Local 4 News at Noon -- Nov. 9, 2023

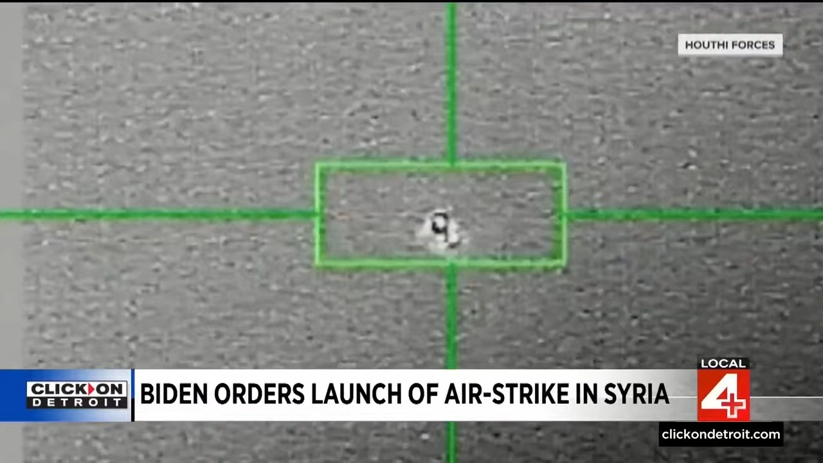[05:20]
The Houthi forces released this video and claimed the drone was carrying out hostile spying activities.